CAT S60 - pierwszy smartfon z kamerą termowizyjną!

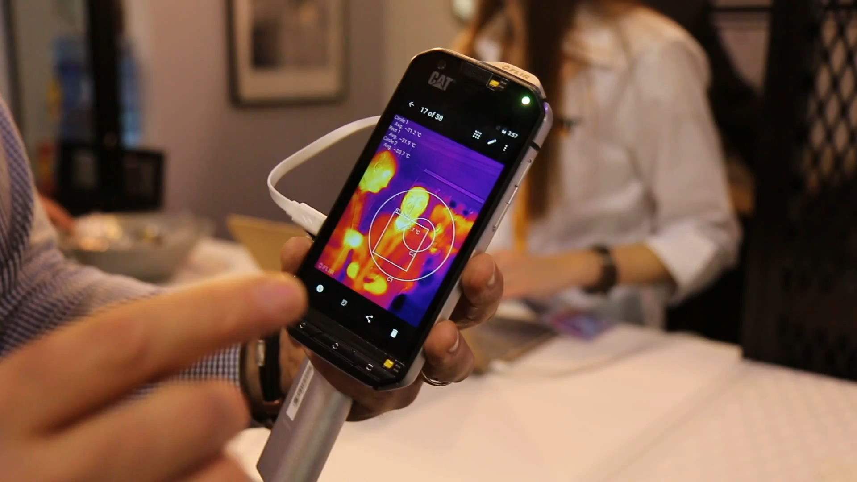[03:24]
So really you can measure 30 meters. You can see, you can detect the heat, you can detect a leak in the wall,
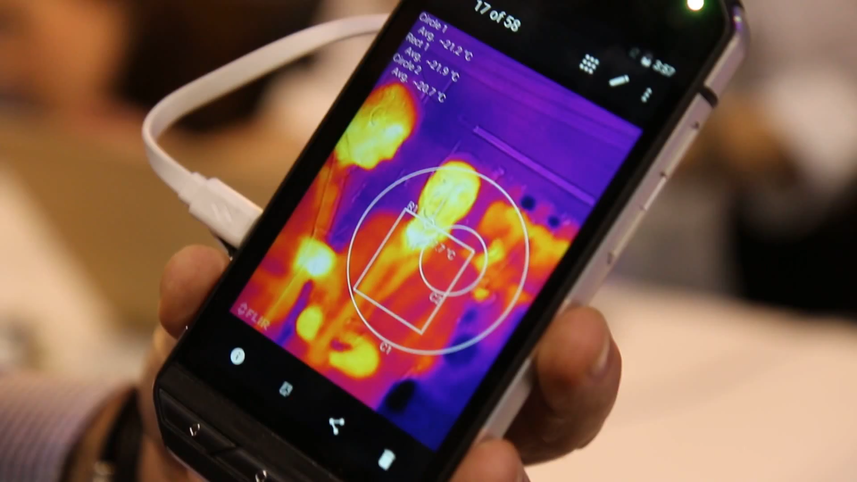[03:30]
you can see electricity failures, you can detect any kind of difference in temperature.
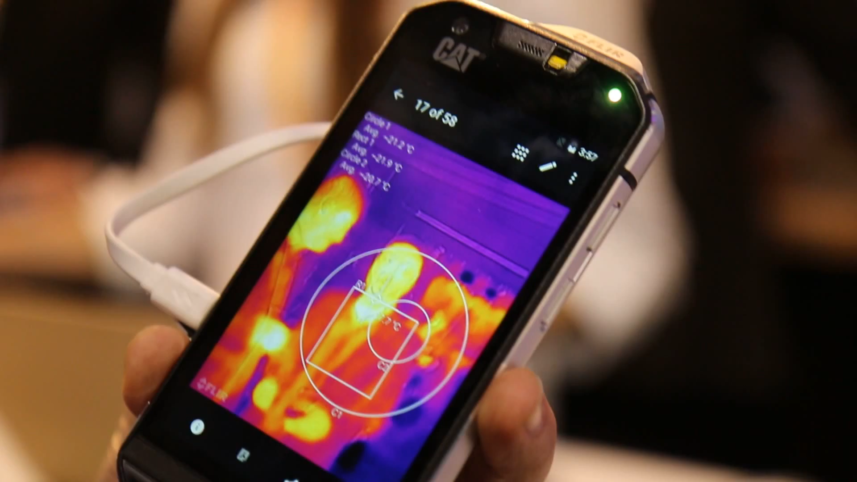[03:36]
Between 30 to 50 meters, accuracy goes down slightly,
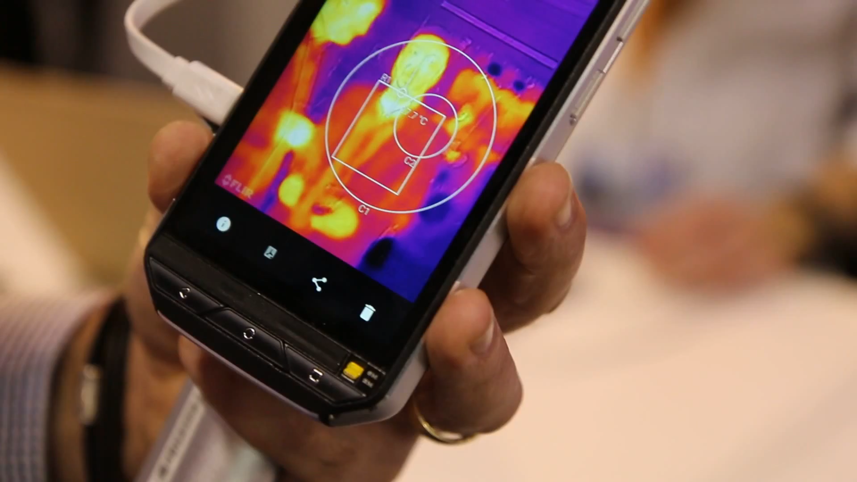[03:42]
but we promise we go up to 100 meters to detect if there is a heat source.
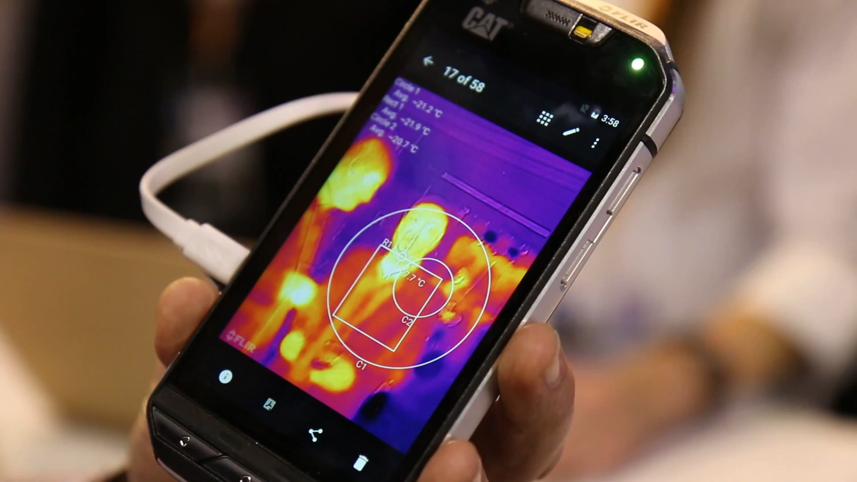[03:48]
For example, you're looking for a lost human being after an accident, you're looking for a lost pet or you're looking for wildlife, a hunter, we see up to 100 meters what we can do.
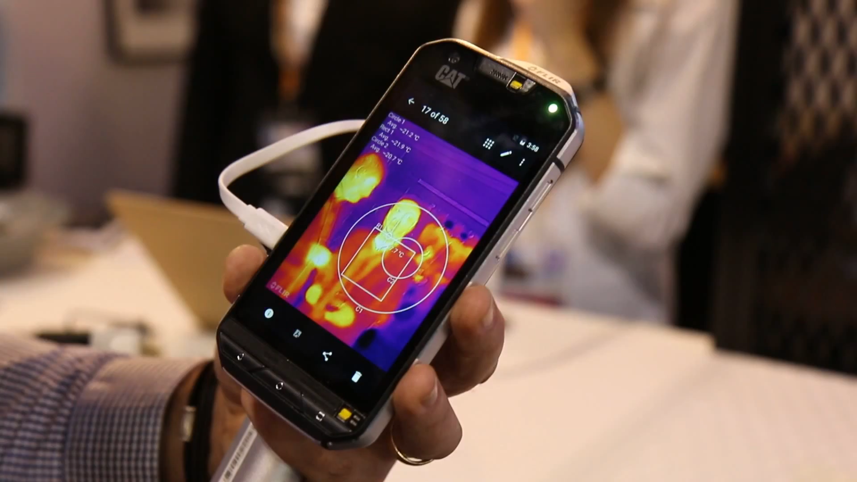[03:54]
This, for example, is one of the pictures we've taken here to show.
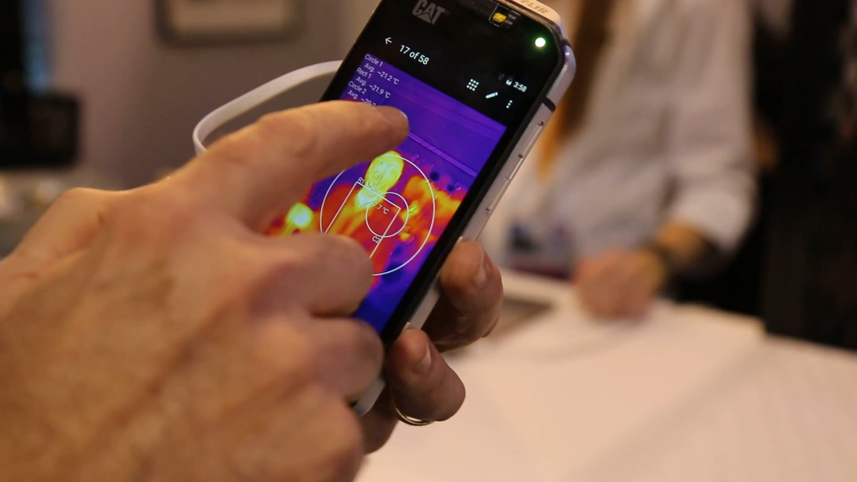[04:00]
You can see here the average temperature, the maximum and the minimum.
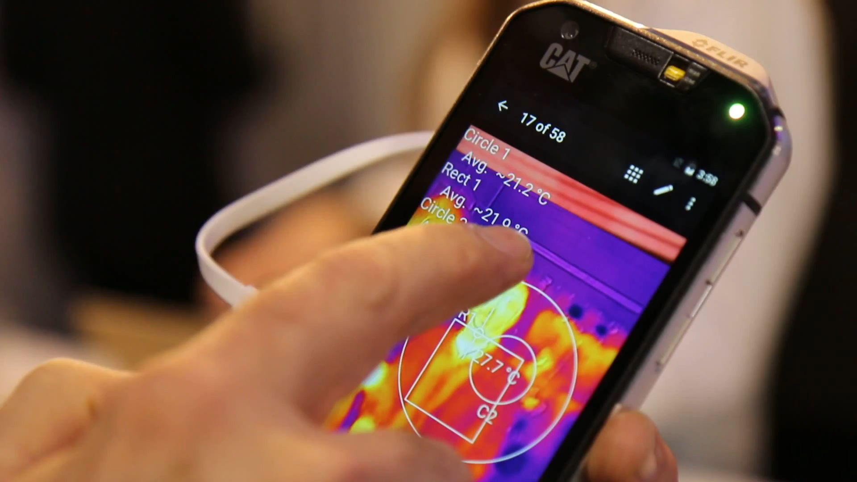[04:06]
And what's interesting, you always have an overlay between the normal camera and really I have some some sample pictures here.
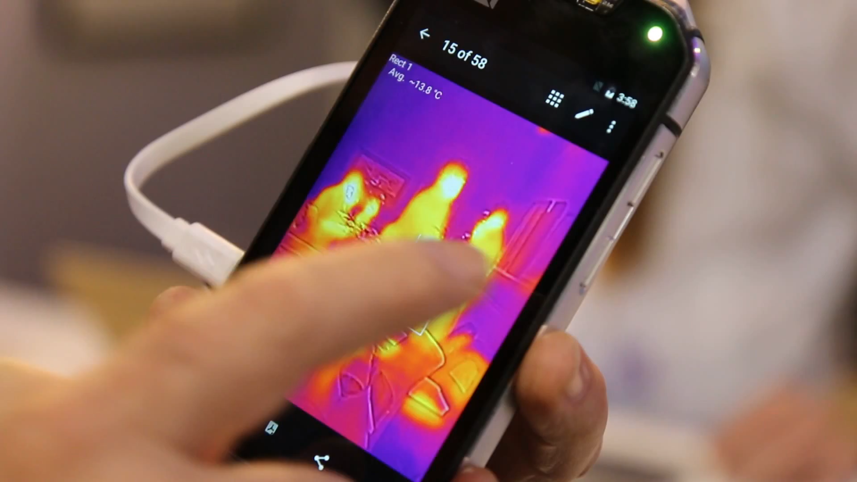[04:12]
So you can see it's always an overlay of the normal camera plus the thermal camera.
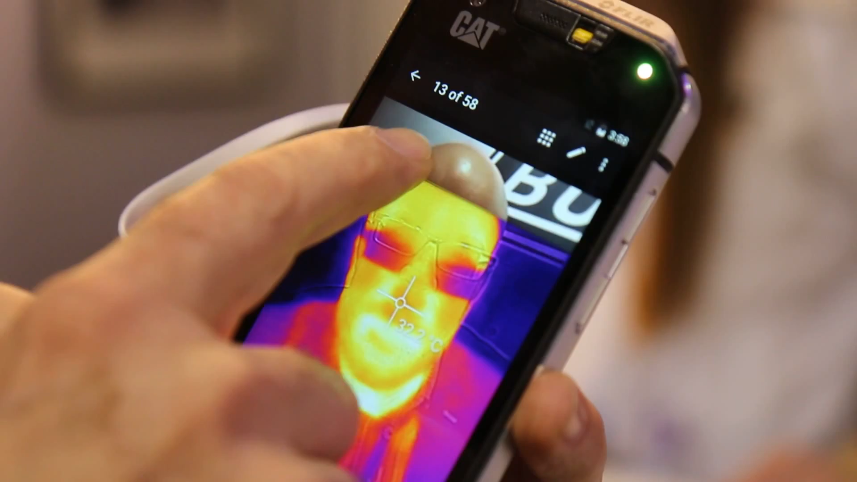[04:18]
I'm ready to see if there's really always a different source detection.
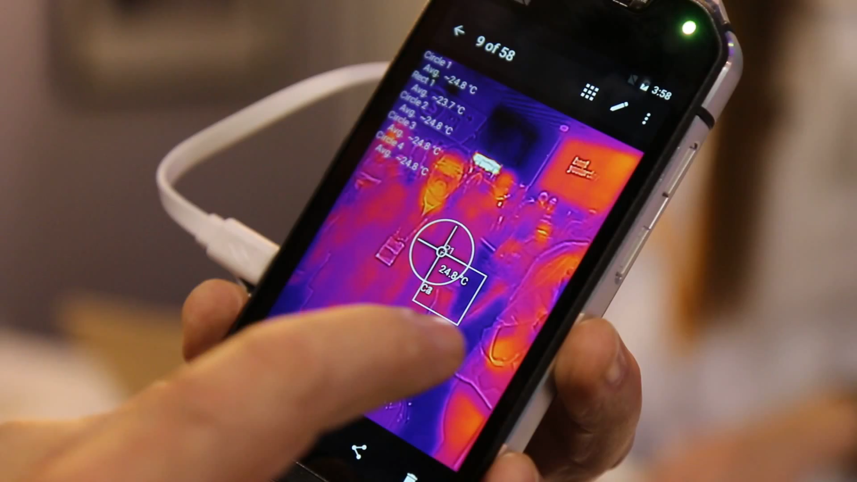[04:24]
I show you an interesting example. I will just make a live picture here. For example, we have the minimum and the maximum.
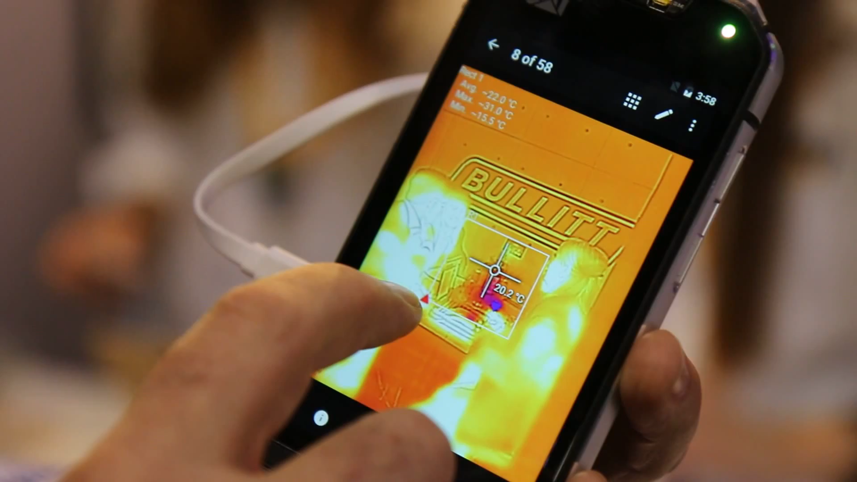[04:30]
On screen: spot 20.2°C
The maximum is the red triangle and this is the minimum to see what's behind it.
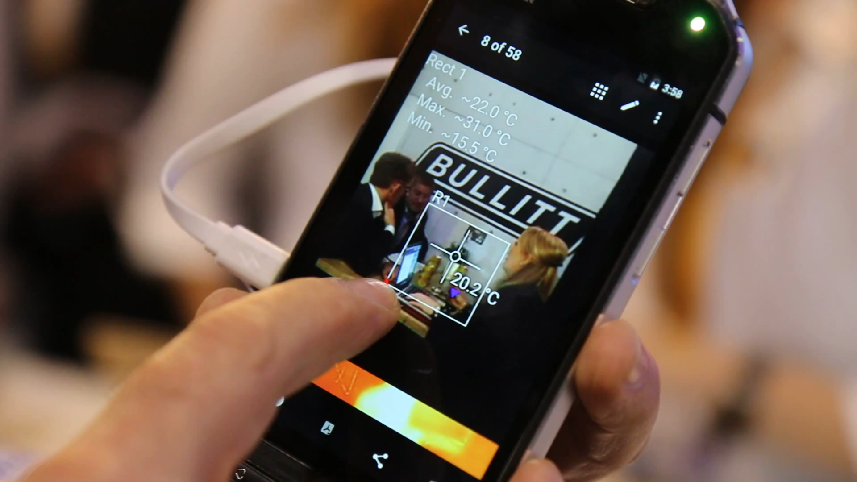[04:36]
On screen: spot 20.2°C, max 31.0°C, min 15.5°C
Here we see this is the notebook, the smartphone, which is the maximum. The minimum here is a cool drink.
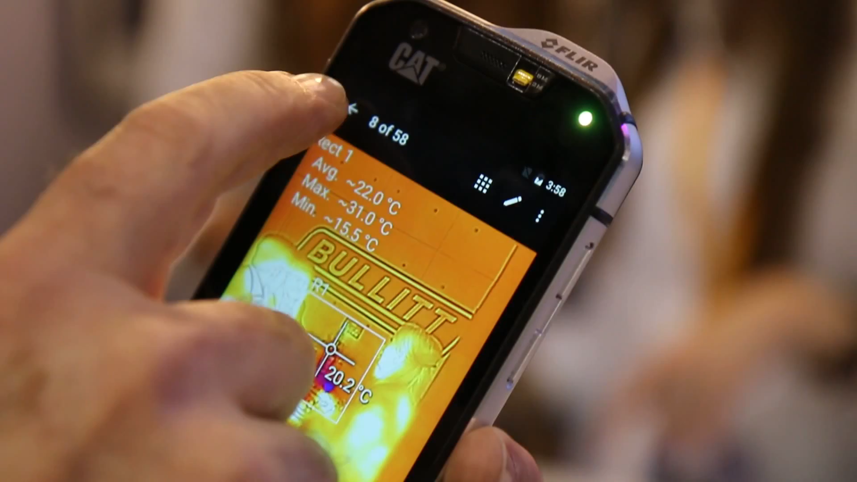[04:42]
On screen: spot 20.2°C, max 31.0°C, min 15.5°C
So you really can identify exactly what's going on. Now I'm in a live mode and to see I'm just filming these beautiful ladies here.
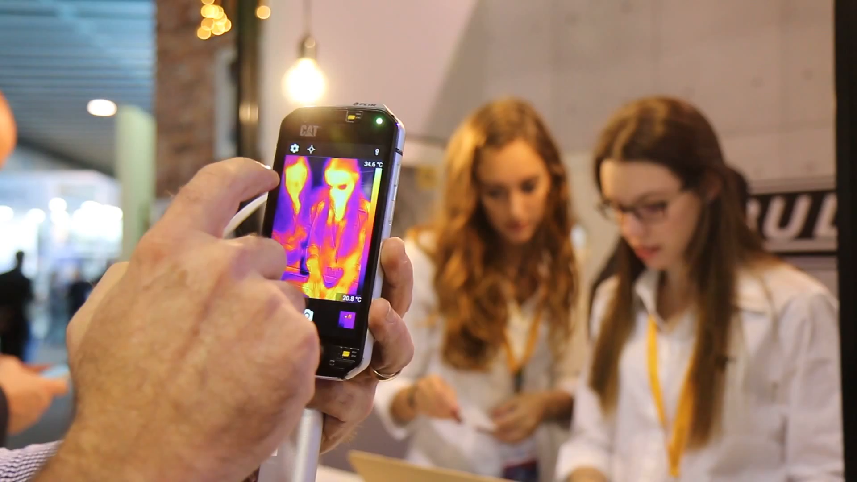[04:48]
I can say okay, I want spot on. I want spot on really to see the measurement.
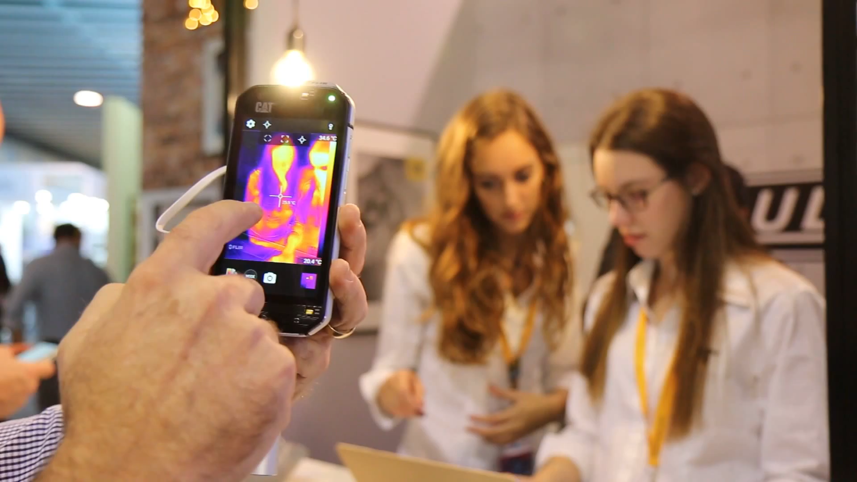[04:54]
And you see how accurate it is. You can see really you can detect what's the problem.
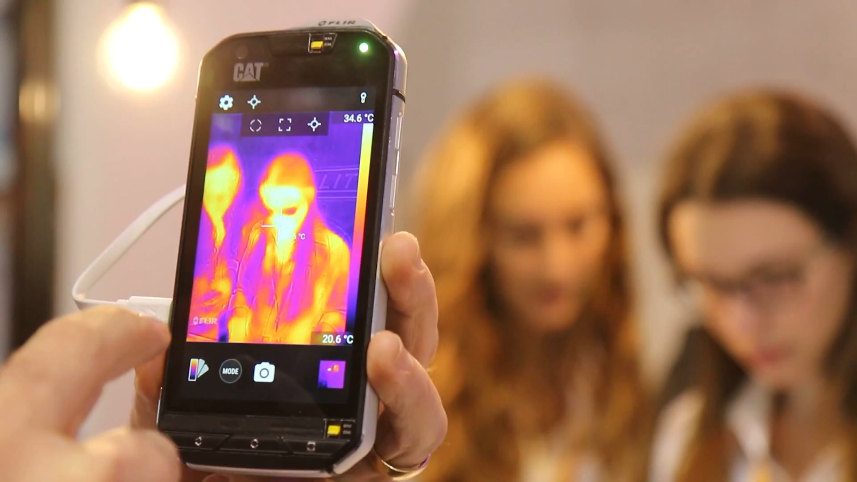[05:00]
On screen: scale top 34.6°C, scale bottom 20.6°C
And we can change the mode. For example, I just want to see the hottest areas.
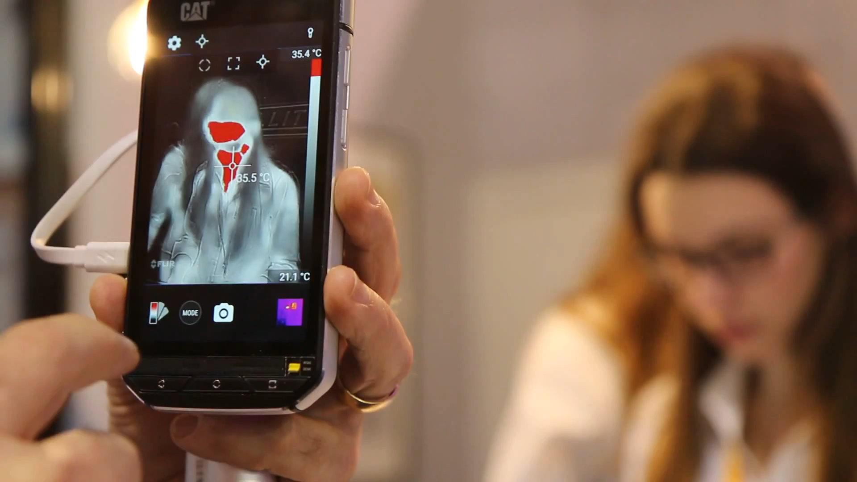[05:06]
On screen: spot 35.5°C, scale top 35.4°C, scale bottom 21.1°C
This, for example, is important for fire and rescue detection. You don't care about the temperature itself.
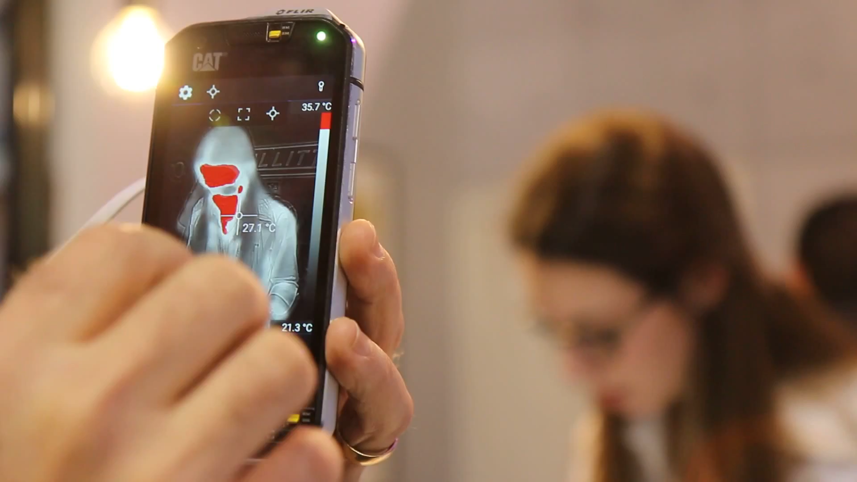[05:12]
On screen: spot 27.1°C, scale top 35.7°C, scale bottom 21.3°C
You want to see where's the hottest spot, where's the fire coming from or looking for a missing person to say, okay, where is some heat left.